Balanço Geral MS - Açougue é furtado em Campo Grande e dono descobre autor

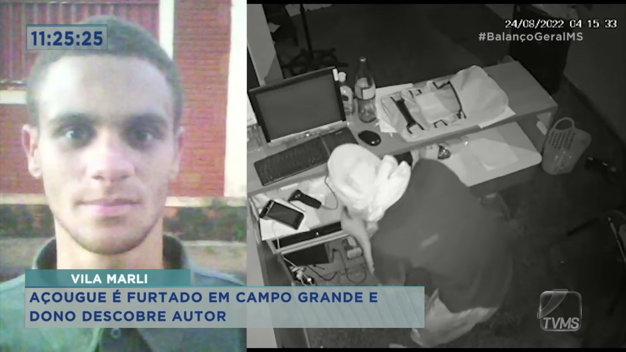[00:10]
foi até o açougue do proprietário do estabelecimento e furtou, fez uma limpa. O dono descobriu que o ladrão era o Juan e decidiu ir atrás dele. Só que essa história, por pouco, não termina tragédia, viu? O Juan, ele atirou contra o proprietário do açougue e, em seguida, deu no pé. O criminoso não perde tempo, revira tudo o que pode em poucos segundos no caixa do açougue que fica no bairro Vila Marlin, em Campo Grande.